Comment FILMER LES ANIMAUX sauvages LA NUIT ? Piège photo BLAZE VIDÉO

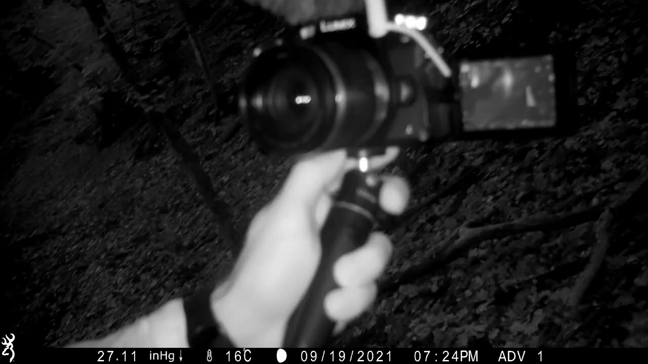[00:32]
Je les pose dans des endroits stratégiques et en fait, ça va me filmer absolument tout ce qui passe devant ces caméras-là,
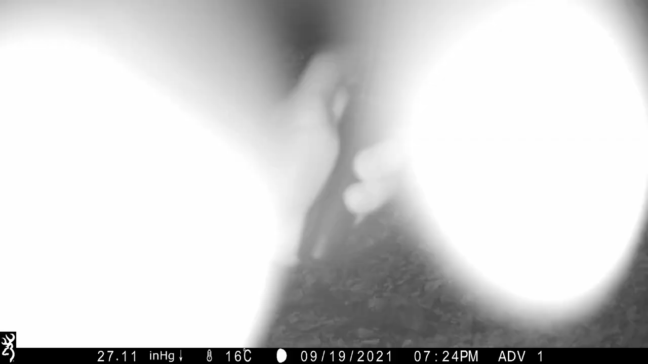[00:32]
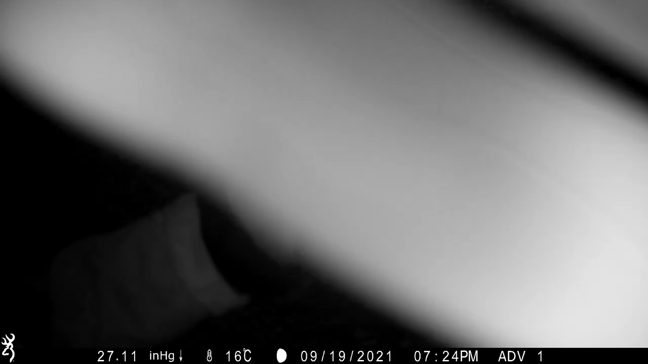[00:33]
ces pièges photo H24. Ça marche au déclenchement.
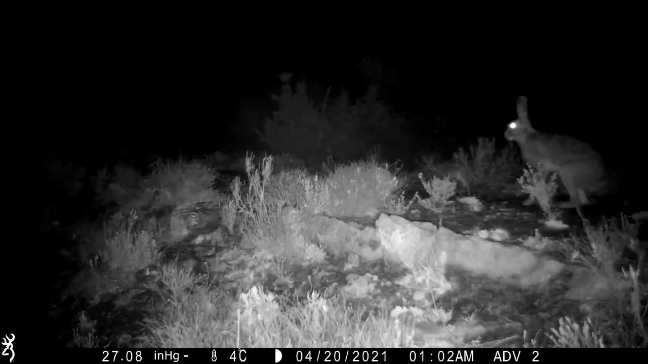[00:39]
Dès qu'il y a un mouvement, ça déclenche.
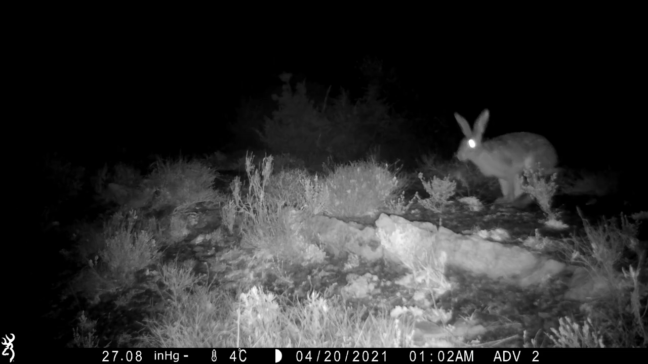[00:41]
Et du coup, je sais où sont les loups, quand est-ce qu'ils passent, à quelle heure, etc.